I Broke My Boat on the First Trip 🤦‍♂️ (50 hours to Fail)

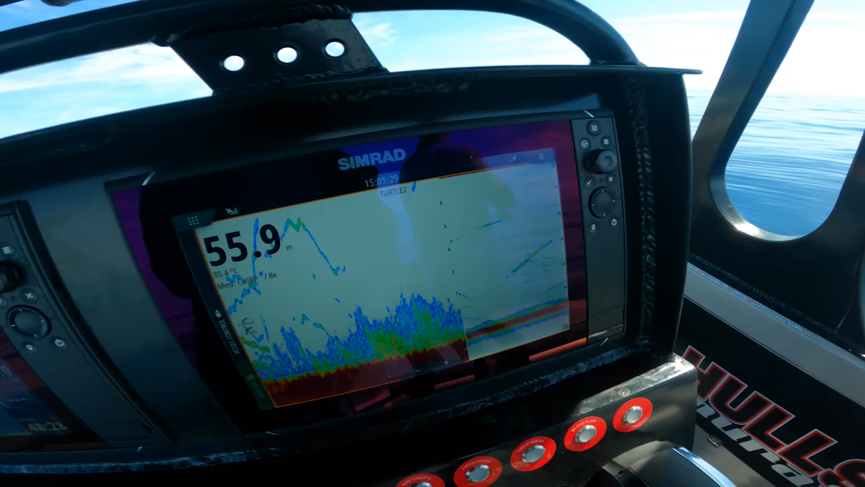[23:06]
On screen: depth 55.9 m
There's some awesome fish lit up. We've been driving around all morning.
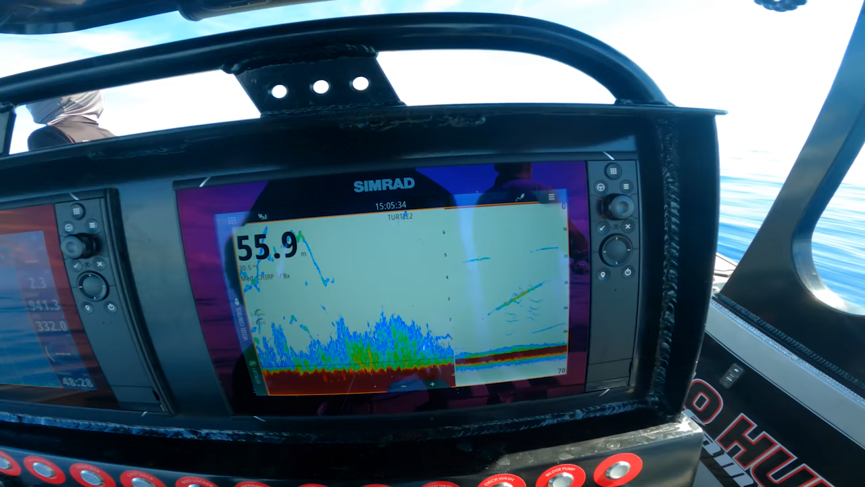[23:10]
We've put about 50 new marks into the sounder, just going off one of Richard's,
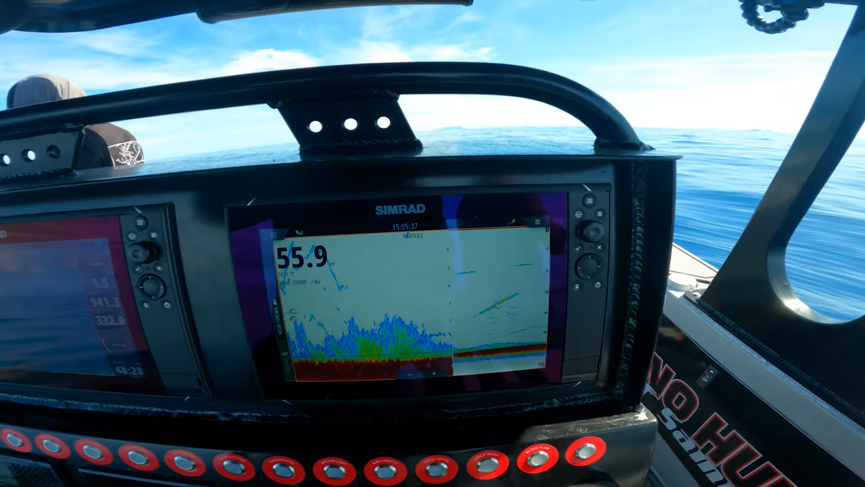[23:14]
and then yeah, just doing some new exploring around different spots, and hopefully we can. I can't believe the boys haven't hooked up. The sounder's been lit.
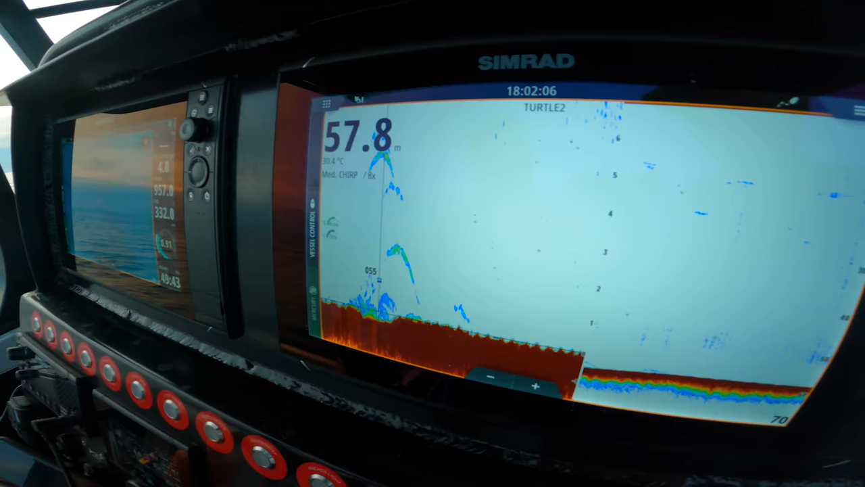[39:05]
On screen: depth 57.8 m
Just dropping on little bits like that.
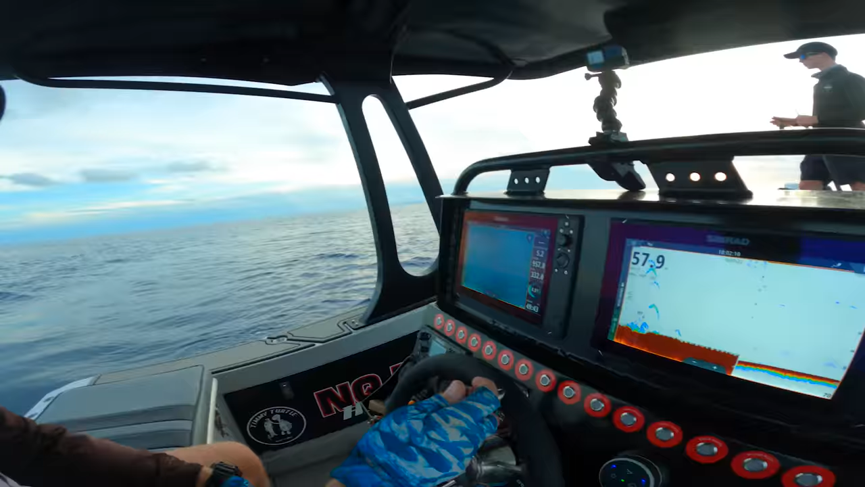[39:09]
What was it? Richard, big shows equals sharks. Big shows equals sharks. Little shows equals maybe not sharks, and maybe not having been hit with jigs. So it'll be good. There you go. So just finding little marks like that.
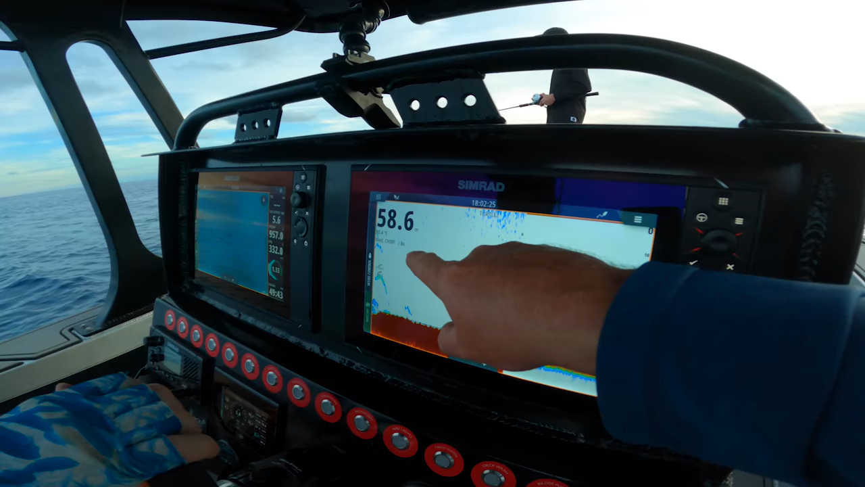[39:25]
That's 8x zoom. So they're in the they're up to about 5 meters in the column.
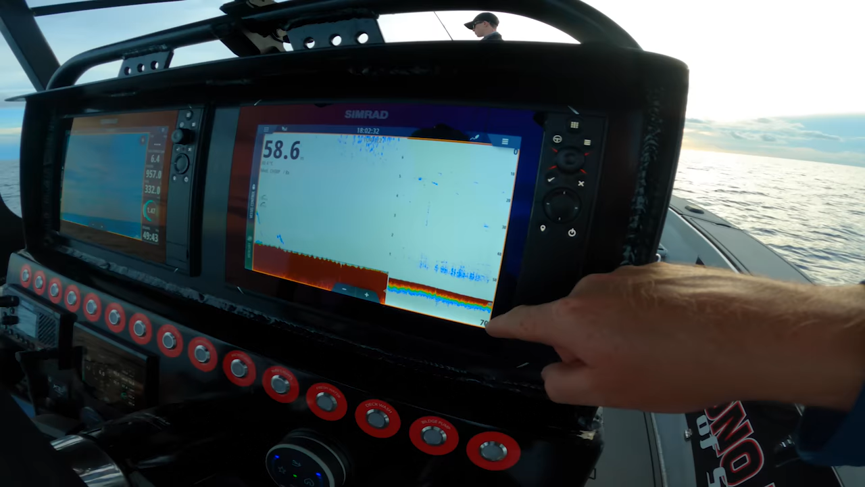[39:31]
That top one, and this is it in just 58 meters of water there. Just come around here. Driving back on our track. We'll drop down and probably have last couple of jigs and
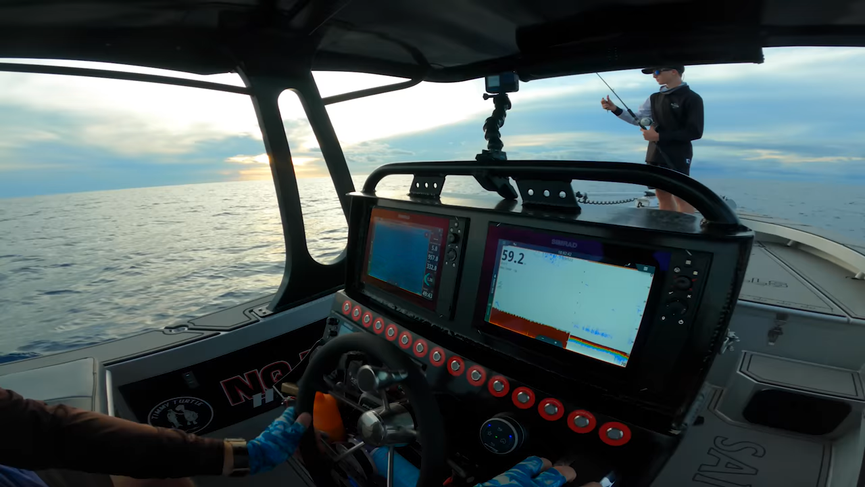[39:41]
start making our way back to see what we can do about this roof.